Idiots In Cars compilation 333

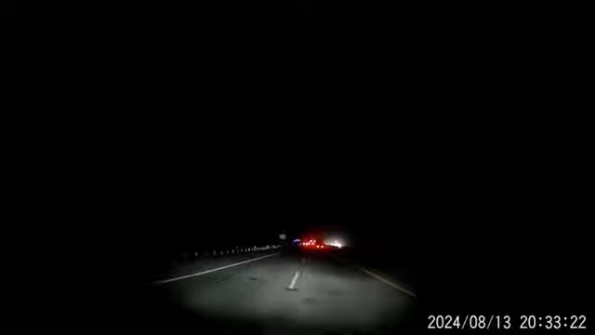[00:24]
Oh shit. Apa tuh bang? Mau bang. Bandung. Pengen dulu bang. Apa nih sih? Bautnya. Gak tau. Kok pelek kok ban.
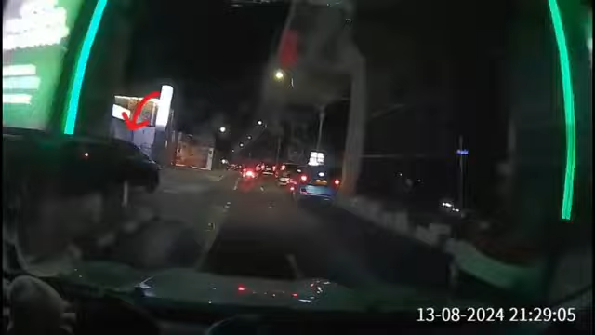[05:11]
Kodok. Gak usah. Enggak. Wih, senjata andalannya. Wih. Pelan aja, pelan.
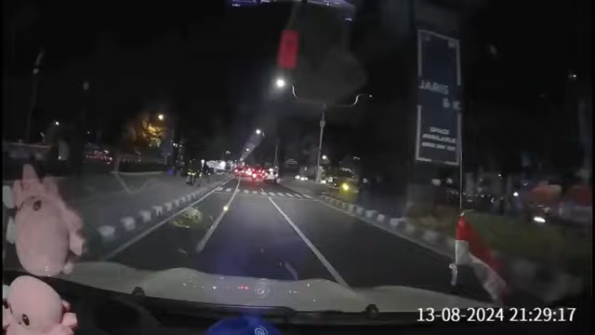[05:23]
Pelan. Wih. Kenapa emangnya?
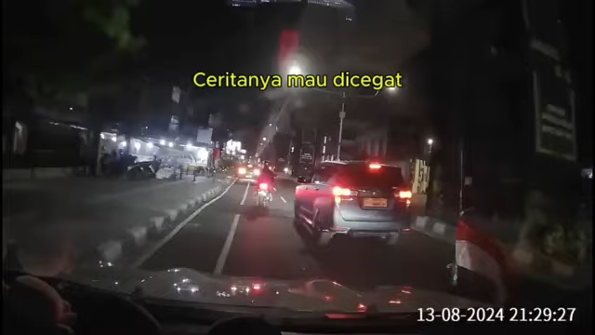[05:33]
Nah, ayo. Asik nih. Gak usah, jangan.
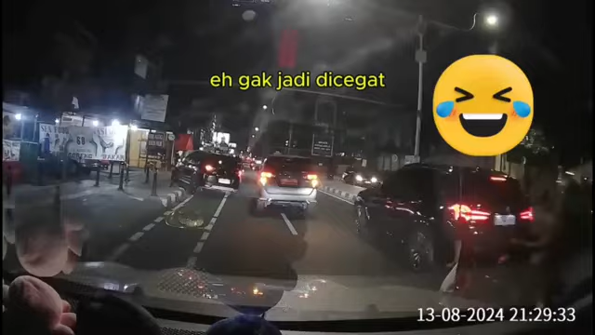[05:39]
Enggak. Ya, kita diam aja. Terus apa? Terus mau apa? Terus mau lu apa? Ya, udah dapet konten gua.